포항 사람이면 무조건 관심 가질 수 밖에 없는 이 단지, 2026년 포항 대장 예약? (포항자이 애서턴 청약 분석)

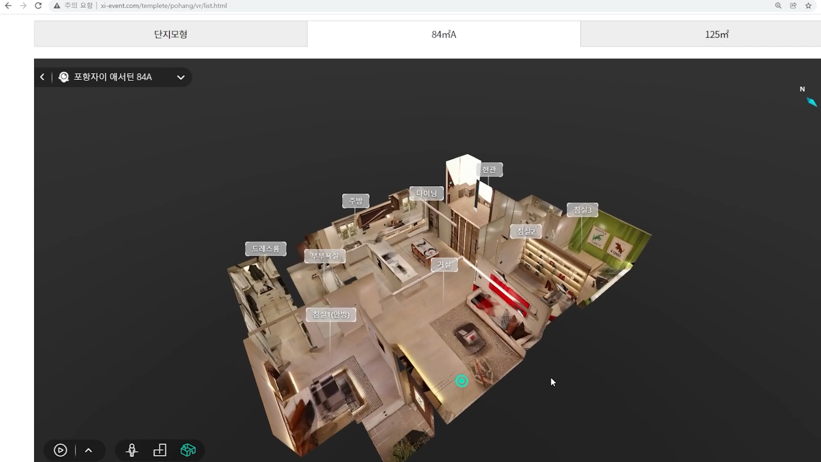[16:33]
이게 진짜 진짜 자이는 이 모델하우스에도 온 열정을 다하는구나. 이런 생각이 듭니다. 아 진짜 이렇게까지 한다고 싶은 생각 그리고 이 화면 효과 보시면은 이렇게 사라락 슥 그죠?
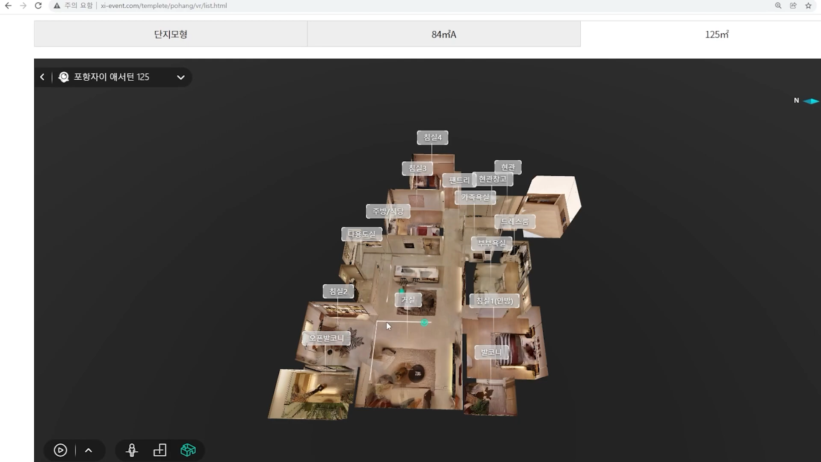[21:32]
작품이지 야 이 모델하우스 가서 이제 실제로 보시면은 진짜 125는 무슨 저택 같다라는 생각이 드실 것 같습니다. 이 평면은 제가 잊지 못할 평면이 될 것 같다 생각이 들어요. 오 진짜 오 진짜 이건 좋네요.